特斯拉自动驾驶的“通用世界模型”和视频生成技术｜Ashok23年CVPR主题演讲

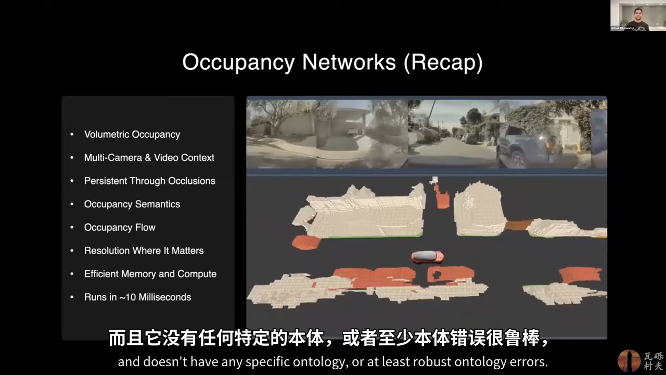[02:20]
specific ontology or at least robust to ontology errors.
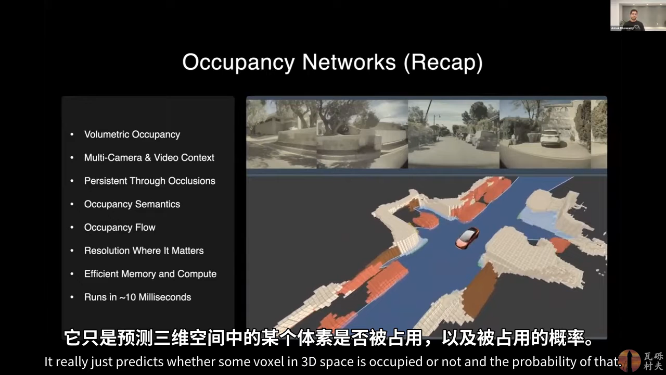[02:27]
It really just predicts whether some voxel in 3D space is occupied or not and the probability of that. And it can represent arbitrary scenes.
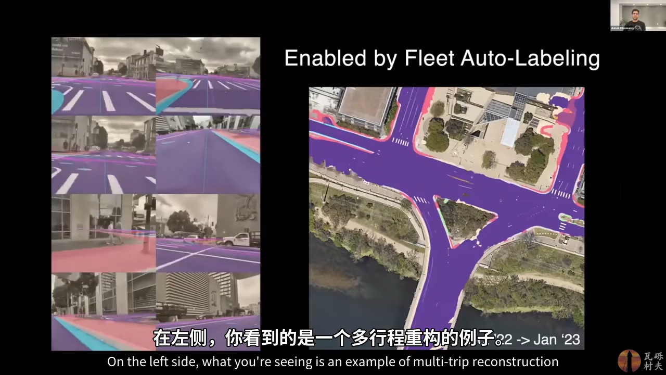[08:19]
On the left side, what you're seeing is an example of multi-trip reconstruction, where we choose some location,
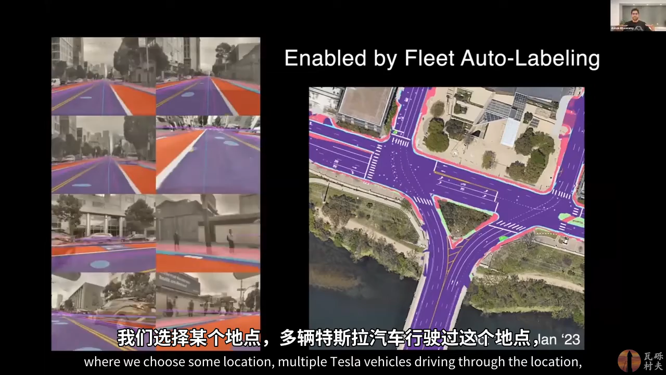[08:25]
multiple Tesla vehicles driving through the location, upload their video clips and other,
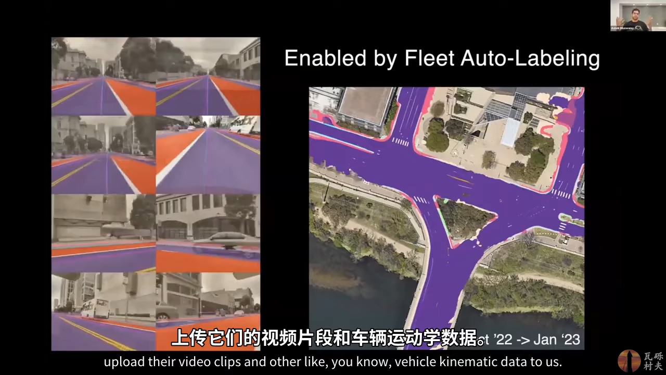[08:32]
like, you know, vehicle kinematic data to us. We bring everything together and reconstruct the entire 3D scene.
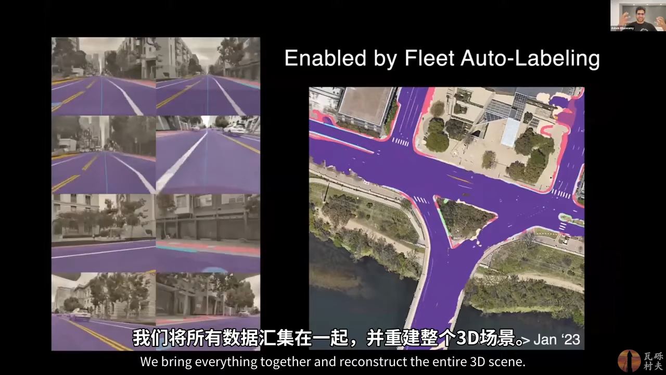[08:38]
So the polylines that you look, you know, there's a cyan-colored one, there's also a few other colored ones.
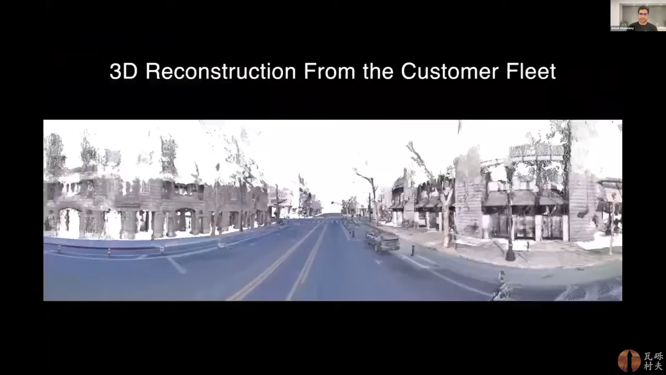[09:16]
Once you have this, like, base structure of trajectories,
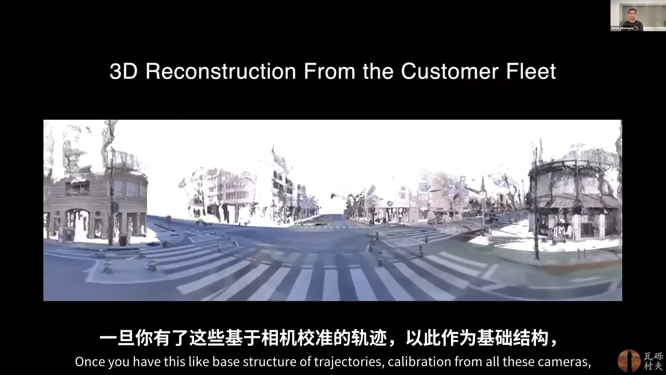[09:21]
calibration from all these cameras, you can really do a lot of cool things to reconstruct the entire scene. I'm not sure if the video plays quite nicely, but in my own screen, it looks very smooth, where you can see the ground surface. It's reconstructed quite nicely.
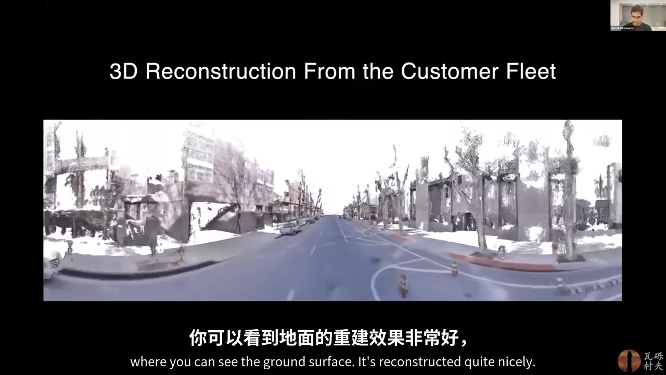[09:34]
There's, like, no artifacts such as double vision or blurring. Things are crisp.
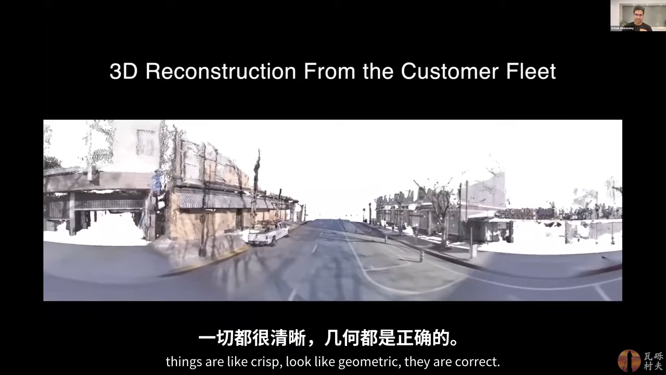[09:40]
Look like geometric. They are correct. This is a hybrid approach to NERF and general 3D reconstruction.
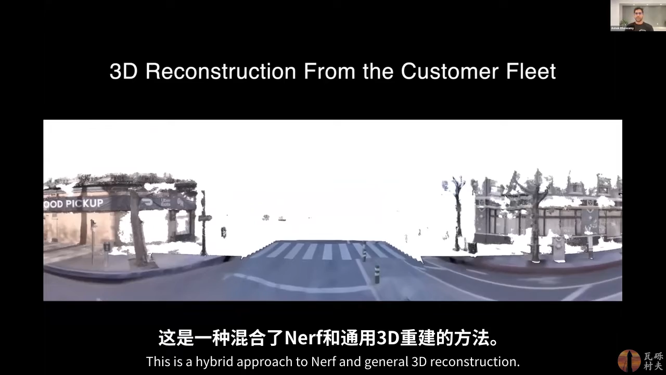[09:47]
Sometimes in NERF, even though the re-rendered visuals might look very nice.
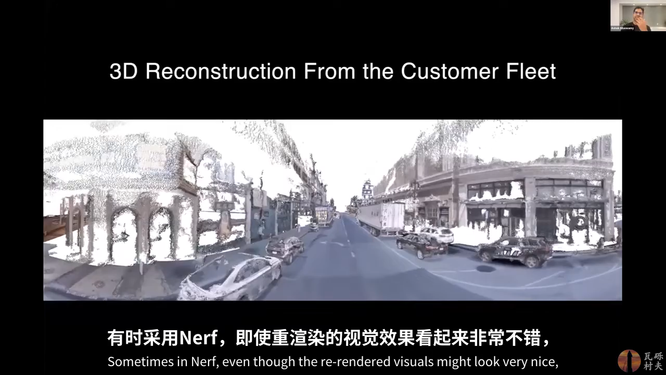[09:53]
The underlying geometry might be very fuzzy and cloudy.
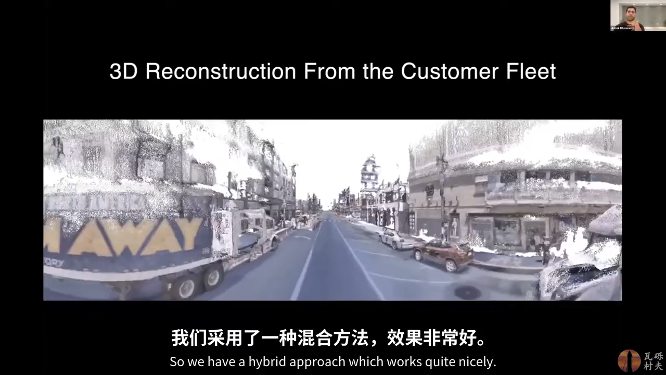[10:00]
So we have a hybrid approach, which works quite nicely. And you can see here, you know, the barriers, the vehicles, even trucks, etc., are reconstructed pretty accurately.
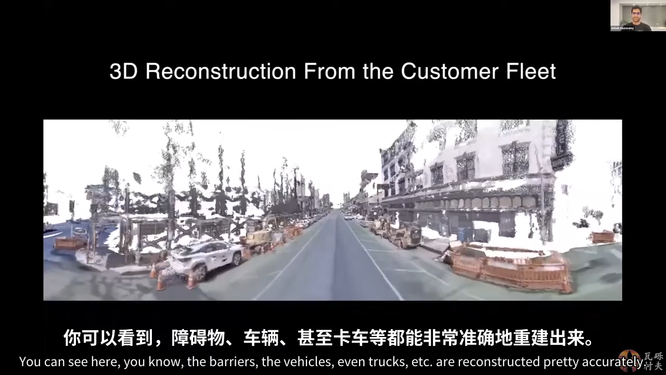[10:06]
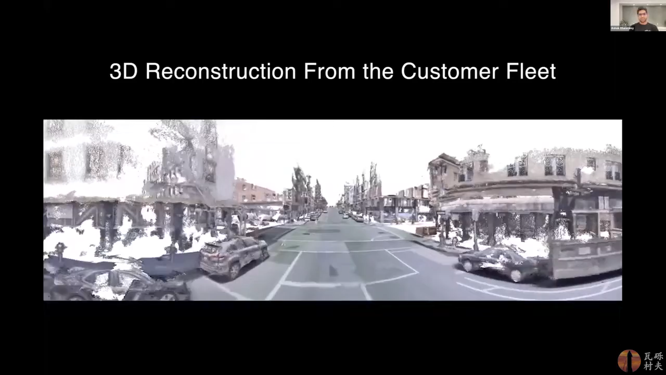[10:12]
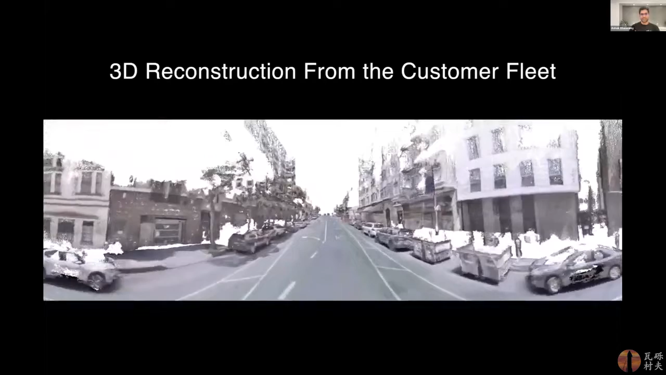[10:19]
Once we have these reconstructions, we then run even more neural networks just offline to produce the labels that we want.